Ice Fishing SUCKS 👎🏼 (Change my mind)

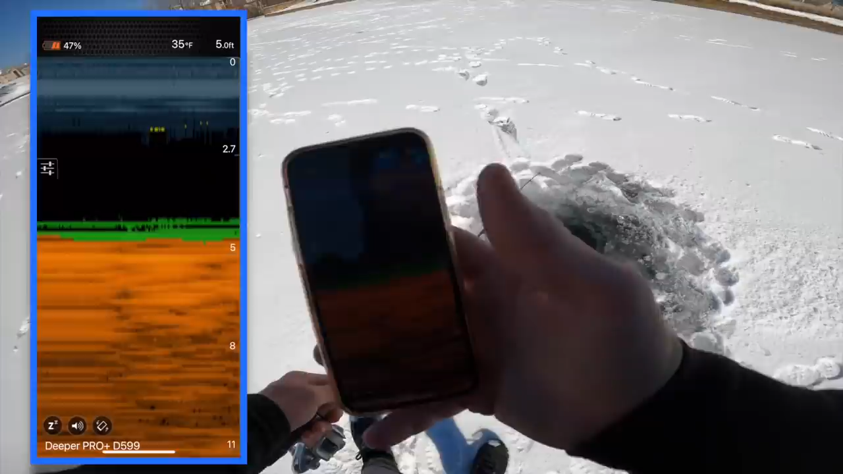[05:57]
On screen: depth 5.0 ft, water 35°F
See, I think you can either see my worm or something that's dropped down because now you can see there's something in the middle of the column.
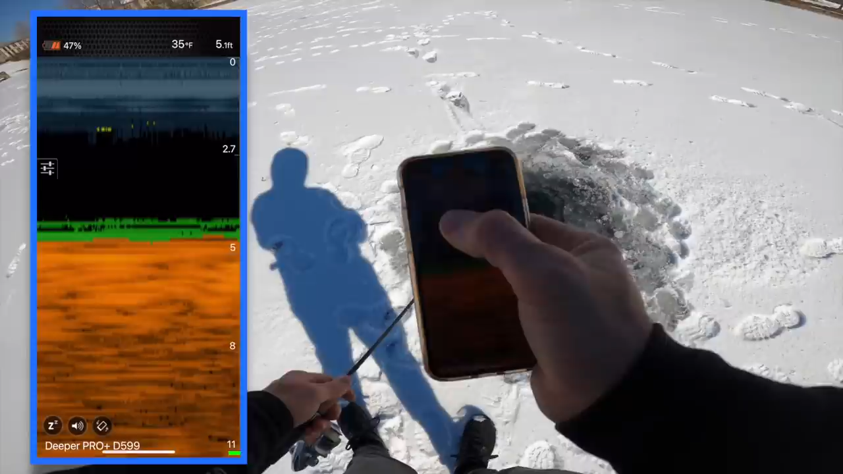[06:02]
On screen: water 35°F
They're saying five feet exactly at the moment. It kind of goes back and forth between like 4.9 and 5.2. It's showing we got like 47% battery life left on the deeper
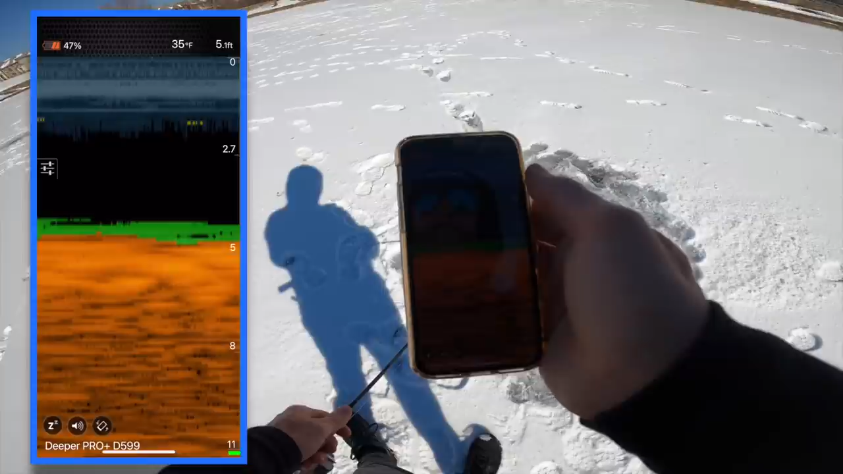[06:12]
On screen: depth 5.1 ft, water 35°F
and the temps are currently like 35 degrees, but do you see how it kind of almost showcases the grass down there? That's cool. It, uh, it picks that up in this mode.
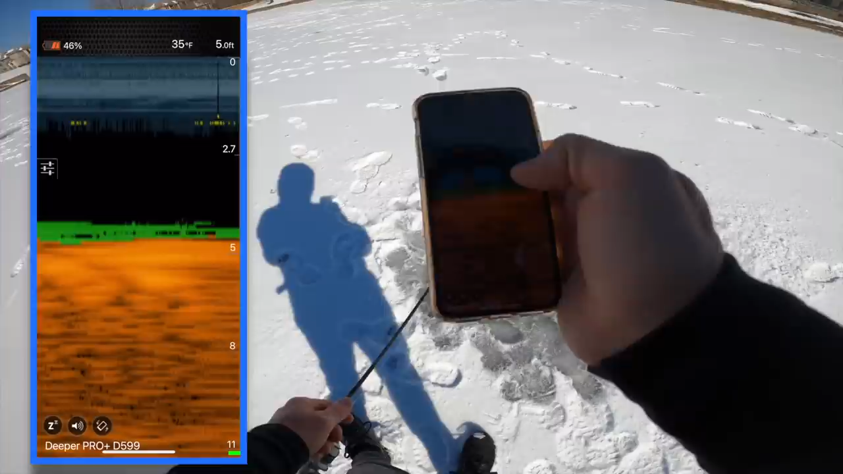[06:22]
On screen: depth 5.0 ft, water 35°F
I think this is the, uh, the, the detailed mode. If I go to basic, what does basic look like now?
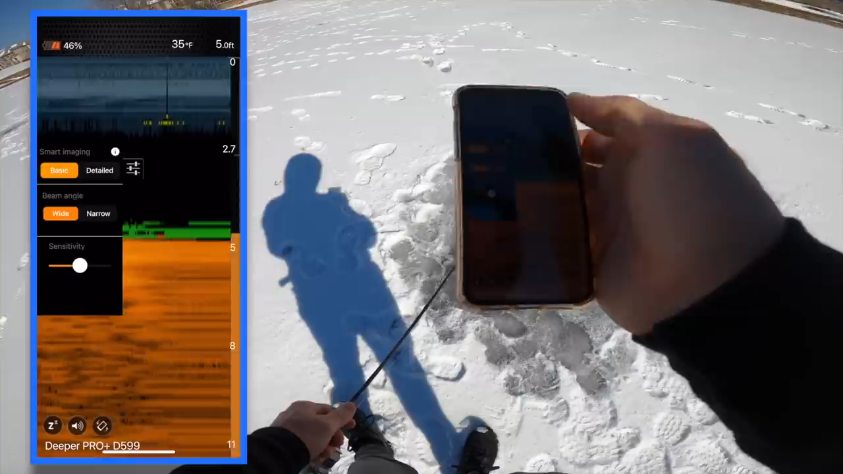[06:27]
On screen: depth 5.0 ft, water 35°F
It's going to, it's going to switch over and apparently I'm also on wide.
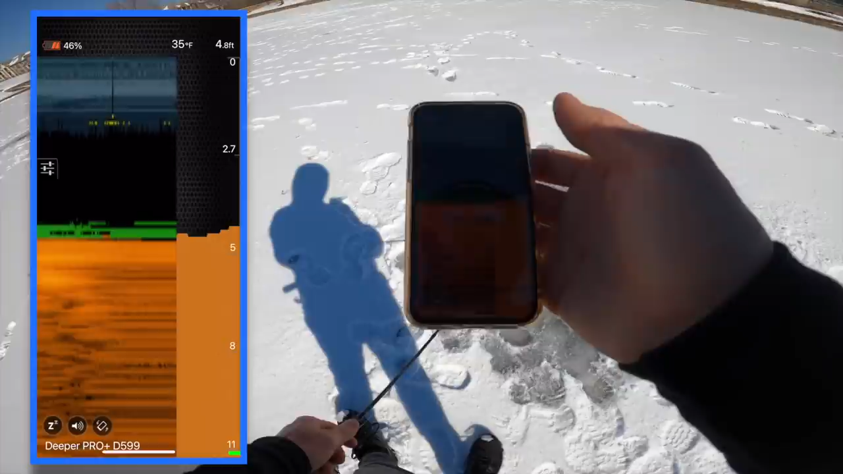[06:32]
On screen: water 35°F
Yeah. So basic definitely looks a little bit different. I like the detailed mode.
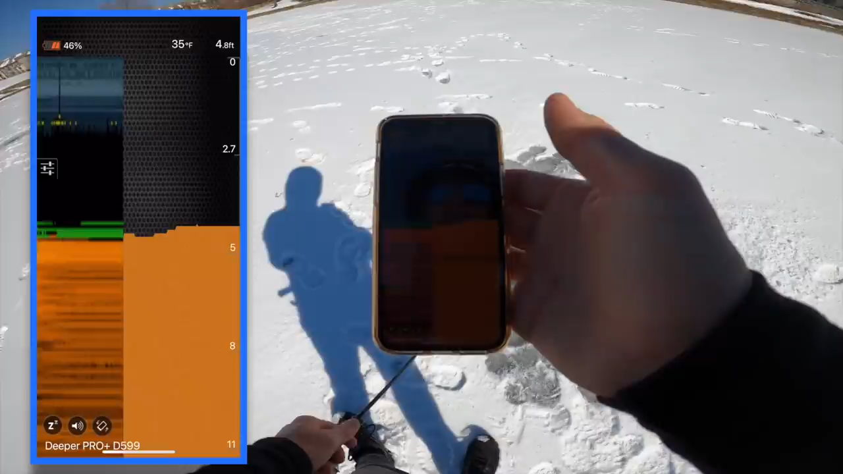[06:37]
On screen: depth 4.8 ft, water 35°F
It's kind of like, it's kind of like a sonar for dummies almost. It's got a much better look.
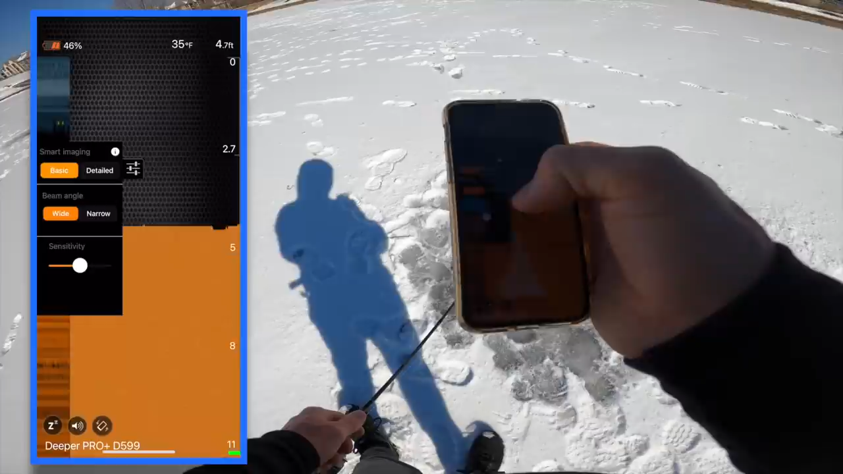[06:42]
On screen: water 35°F
I'm going to go back to the detailed. If you go to narrow, it's going to be much more accurate.
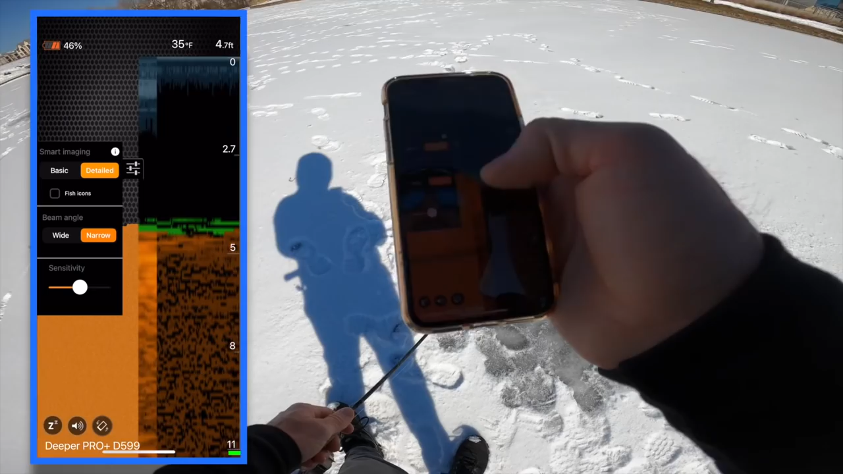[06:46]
On screen: depth 4.7 ft, water 35°F
You're literally only looking, especially in like four or five feet, you're really not getting much of an angle down at all.
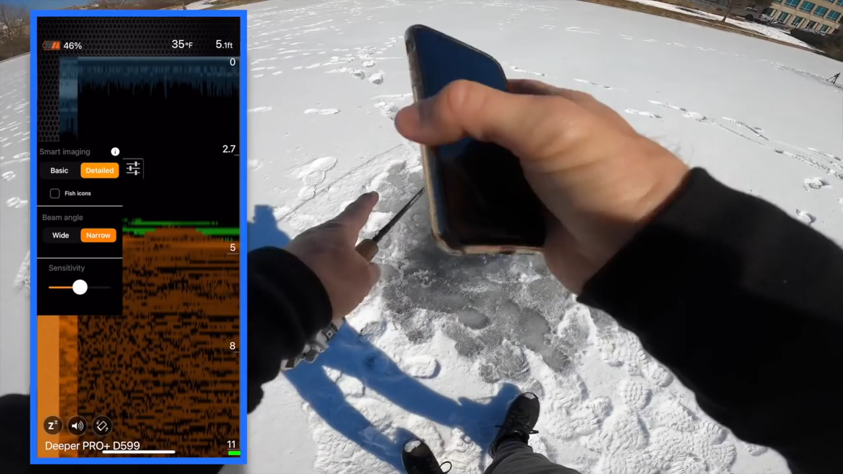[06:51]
On screen: depth 5.1 ft, water 35°F
I would imagine, right? It's just very narrow. So I'm going to go back to the wide angle here and then you can adjust the sensitivity, but things are looking pretty good. So I think I'm just going to leave it, toss that back over there.